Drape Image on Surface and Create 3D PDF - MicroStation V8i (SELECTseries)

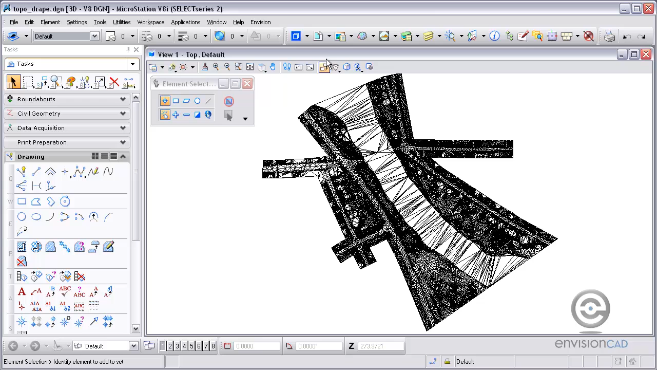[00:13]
In this tutorial we will drape an image to a surface and then we will also create a 3D PDF from that draped surface. To begin we're going to open up our Raster Manager and in this example we're going to be attaching a raster image that does not have any coordinates assigned to it. So we're going to have to also move and stretch it to get it into place.
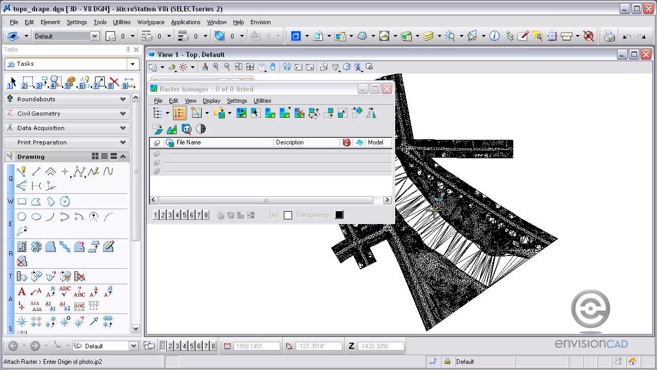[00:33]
So I'm placing it interactively right now. I'm just going to get it into the screen.
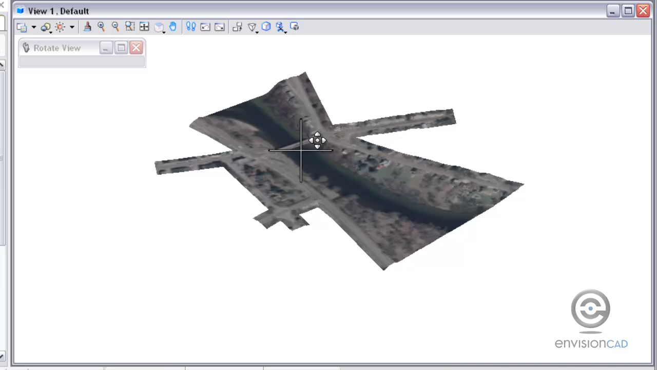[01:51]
A little more relief in this one than the other example if you've watched our other video on this topic.
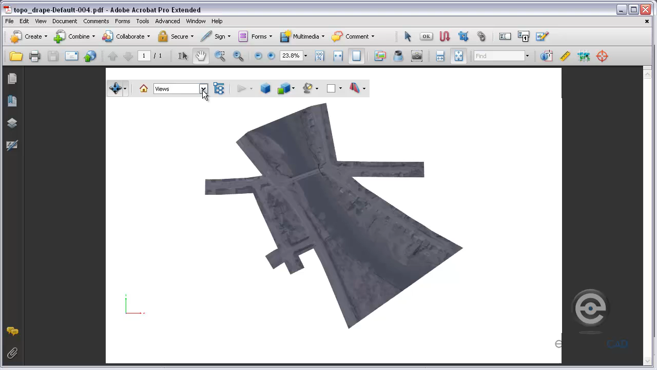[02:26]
I can choose from the saved views that were in my DGN file.
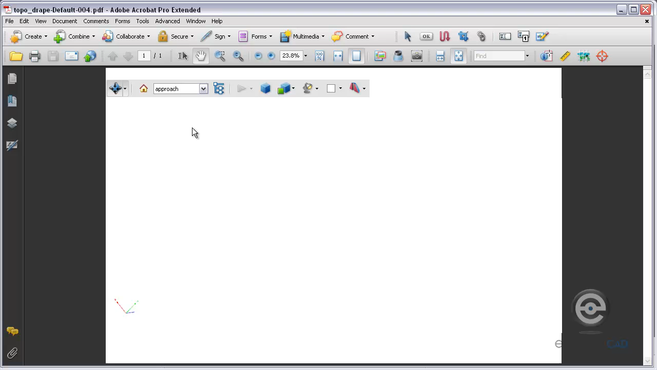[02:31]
So I can quickly navigate through this drawing or I can go to a camera setup. And then within the PDF, I can actually rotate the view.
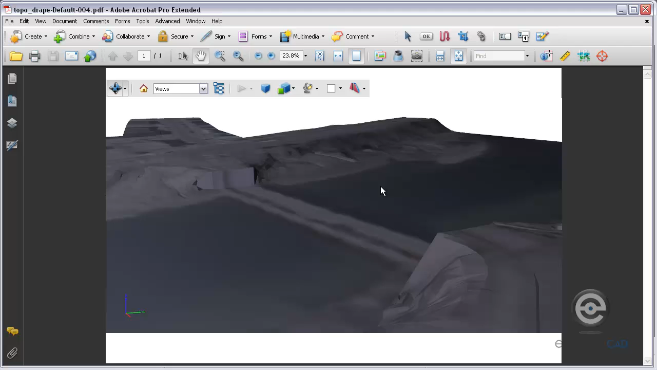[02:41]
Once I start rotating the view,
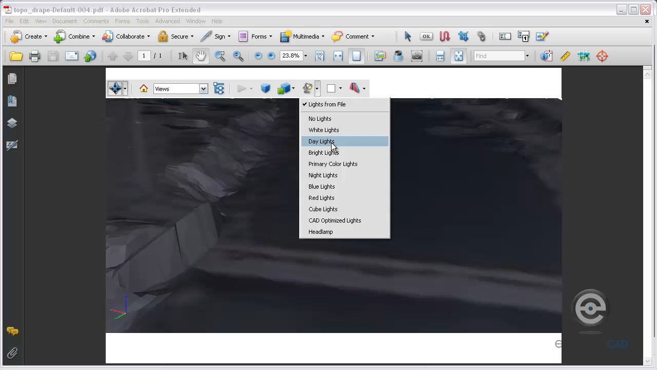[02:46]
other options in the PDF viewer is I can change the lighting so I can increase and decrease the lighting as needed.
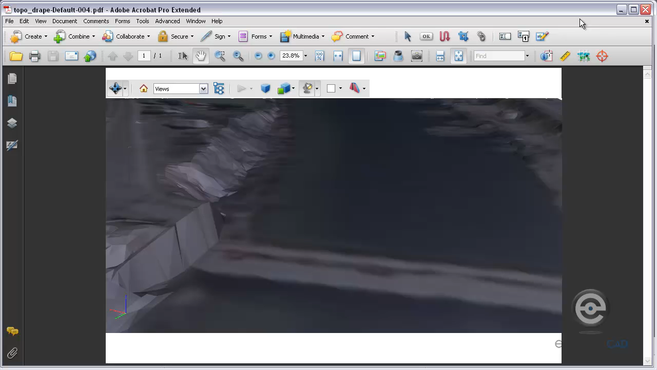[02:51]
And then you have your 3D PDF. For more tips and tutorials, please visit our website, EnvisionCAD.com.